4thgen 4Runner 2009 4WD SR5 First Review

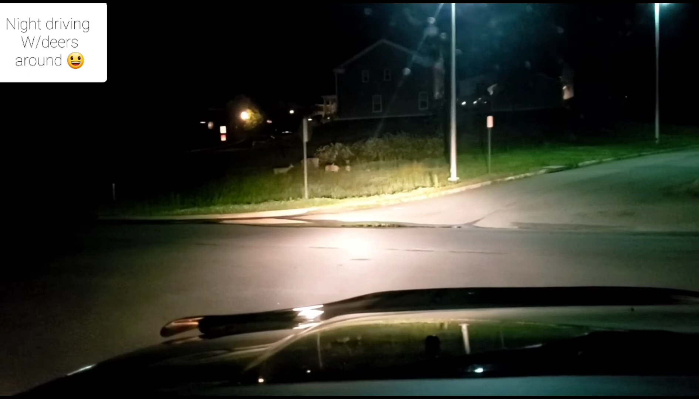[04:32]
My high beams on. All right, guys. Here I am on the road. Normal low beam.